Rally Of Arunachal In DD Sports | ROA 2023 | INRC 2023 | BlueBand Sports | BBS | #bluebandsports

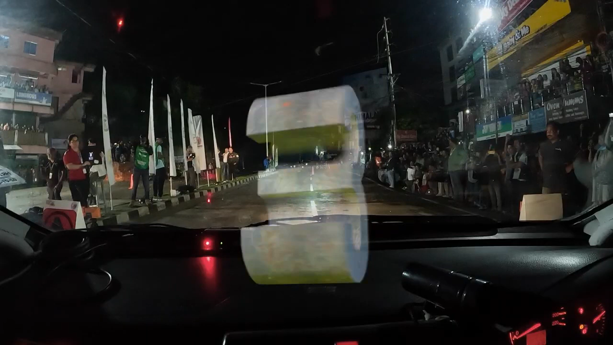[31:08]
The countdown had already started because this was the time where they could see a duel.